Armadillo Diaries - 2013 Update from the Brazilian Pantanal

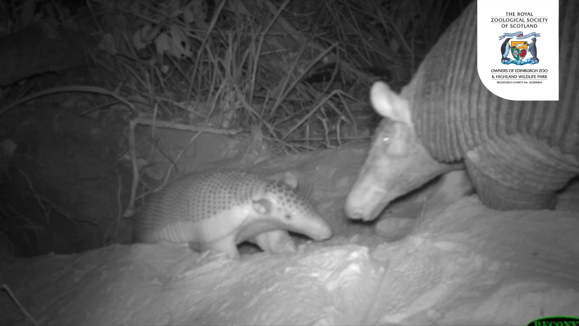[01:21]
month of documenting this process and the baby is still with its mother in the burrow it hasn't started it hasn't become independent yet it still
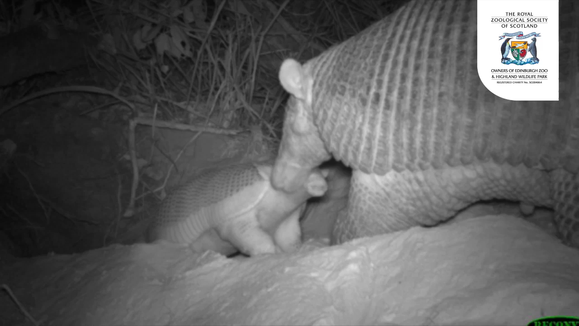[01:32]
waits for its mother to nurse it so we're so what we were still not even sure how long it takes for a young to disperse and become independent in the epidemiology danilo is starting